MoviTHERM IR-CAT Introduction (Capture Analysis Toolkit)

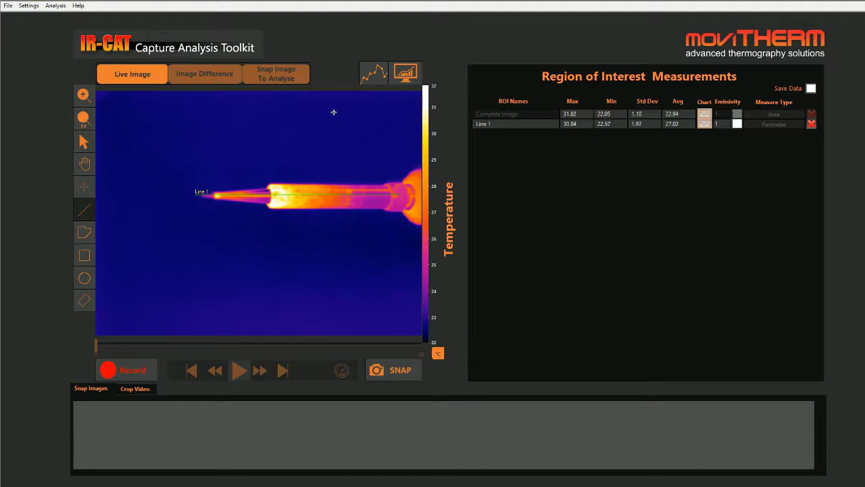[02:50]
This feature can be used to capture images or data only when a predefined condition has been met, such as when the maximum temperature in a region exceeds a preset alarm limit. The convenient ImageBay feature allows you to isolate specific images from a sequence and separate them for further analysis. Just click to send the selected image to the ImageBay for further examination.